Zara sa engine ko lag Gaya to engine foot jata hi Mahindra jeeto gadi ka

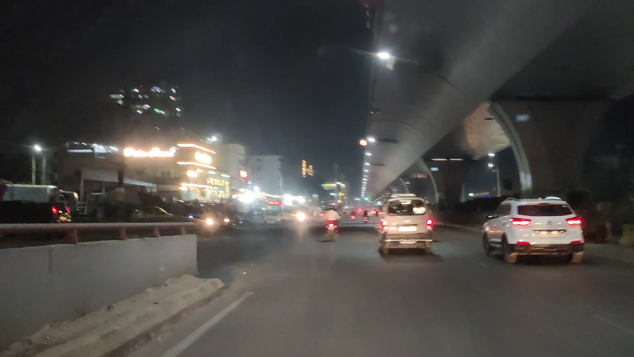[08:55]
भैया मैं आ गया डीजल पंप पे, मेरे को बनाना है डीजल।
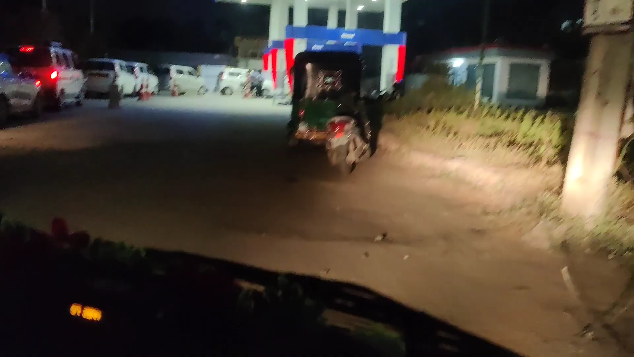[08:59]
यहाँ पे सीएनजी भी है, तो सीएनजी की लाइन लगे हुए तो दबा के,
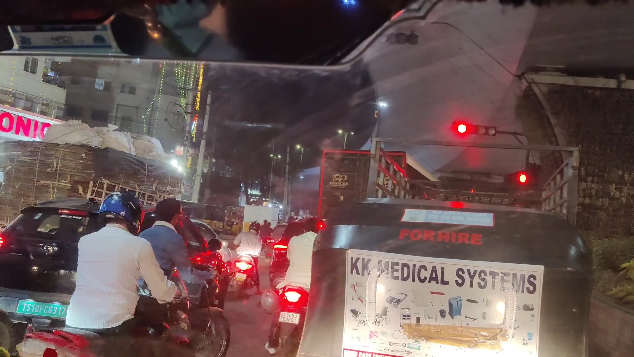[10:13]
सिग्नल पे खड़ा हुआ हूँ, फुल ट्रैफिक जाम है सिग्नल पे, यहाँ से मेरे को लेना है राइट।
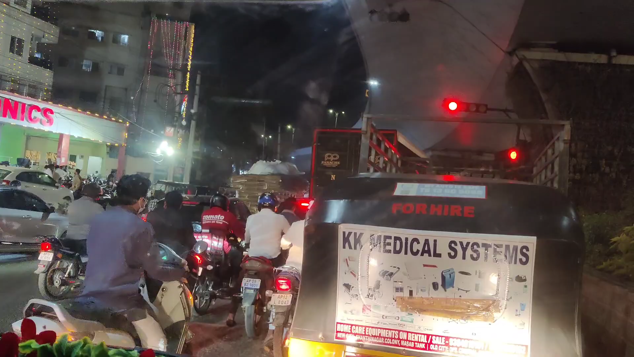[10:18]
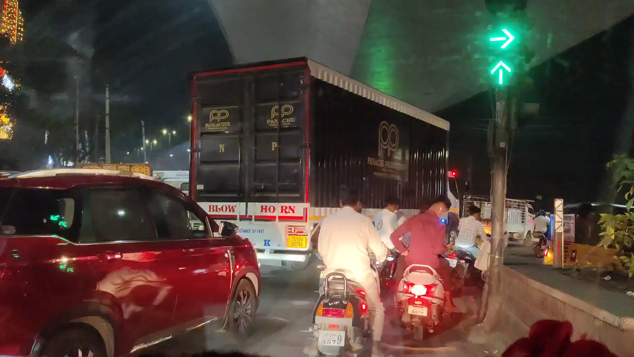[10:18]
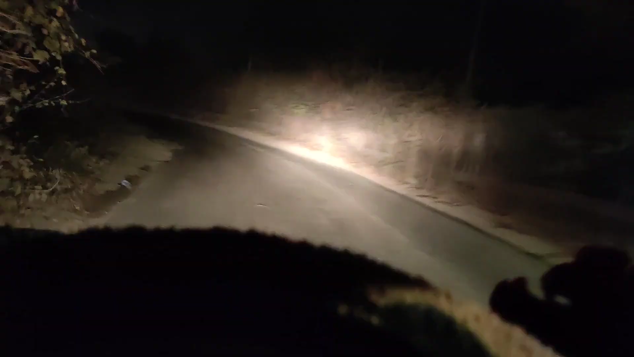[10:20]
अभी खुला सिग्नल भैया, पूरे रोडों में मेरे को ये जगह रोड जरा डेंजर दिखती,
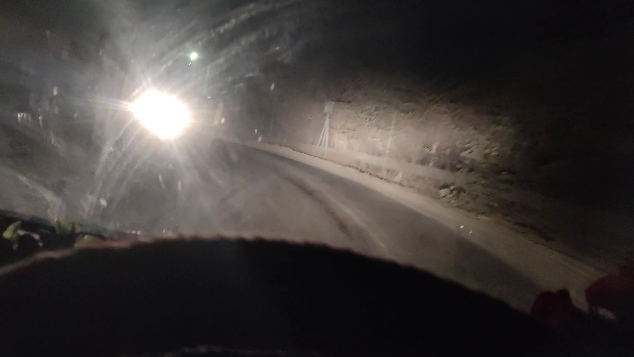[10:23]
कहीं को बोलता 1/2 रोड है, टर्निंग फुल है।
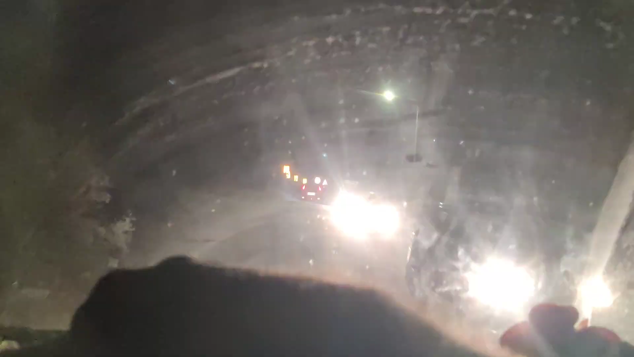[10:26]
ये रोड पेज क्या है जरा देख समझ के जाना रहता,
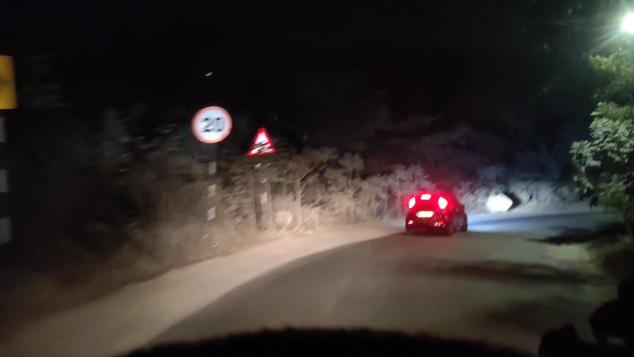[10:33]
देखो पूरा फुल टर्निंग है, 1/2 रोड है। और ये जो रोड है हिमाच सागर की रोड है,
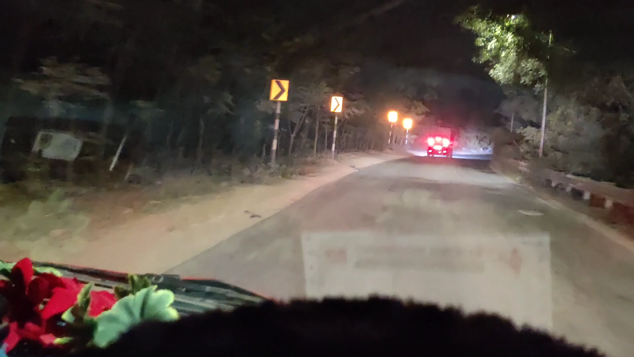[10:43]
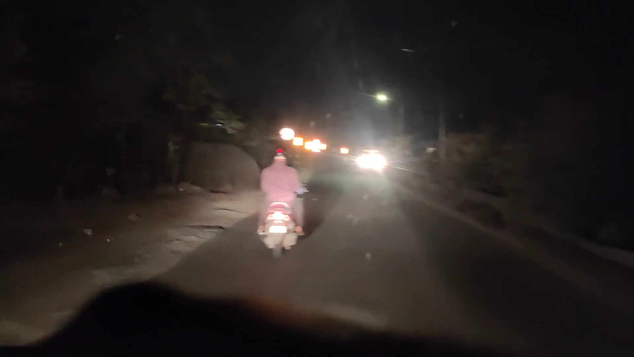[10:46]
और इतनी रोड पे जो है बड़े लारियां भी आ जाते हैं, अपने गाड़ियां भी चलते,
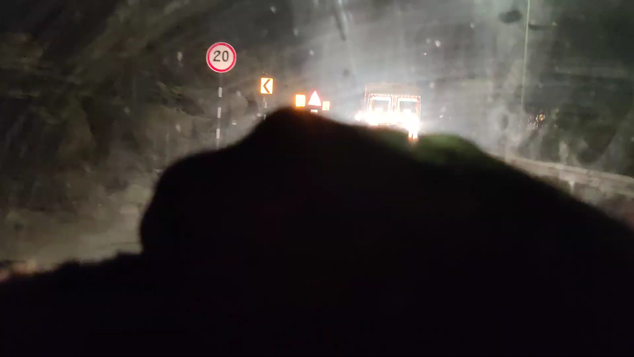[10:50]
बाइका भी चलते, आटवा भी चलते, देखो कैसे आ रहे बड़े बड़े लारियां।
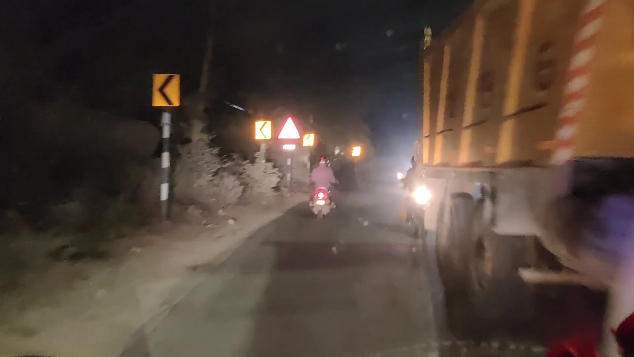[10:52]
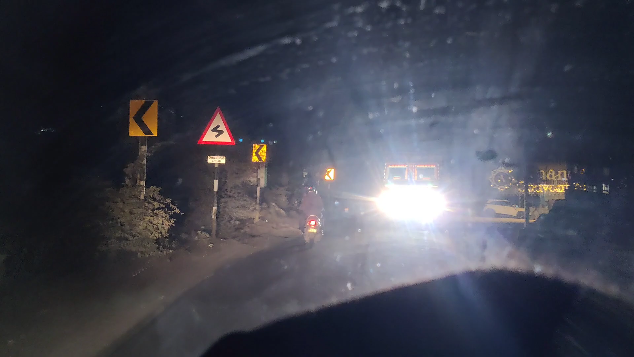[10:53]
तो भैया अभी पहुंचा मैं बाईपास के पास, तो अभी चढ़ने वाला हूँ यहाँ से बाईपास।
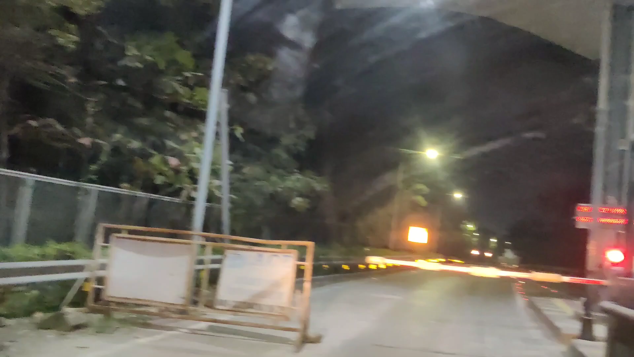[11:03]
तो ये गाड़ी को भी फास्टैग लगे हुआ है, सुपर गाड़ी को भी, ये होता है स्कैन बाईपास। ये आ गया बाईपास पे,
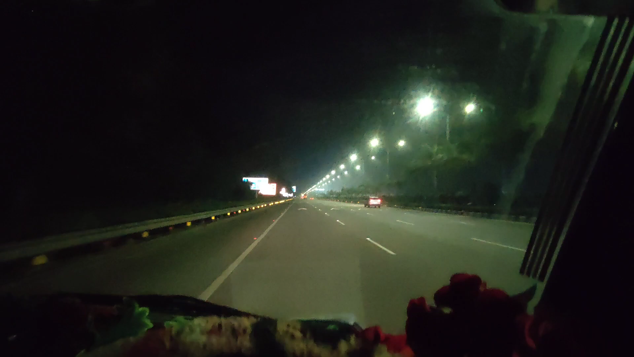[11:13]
तो अब जाना है 12 से 15 किलोमीटर नॉन स्टॉप बाईपास पे से, ट्रैफिक में से आया मैं अभी।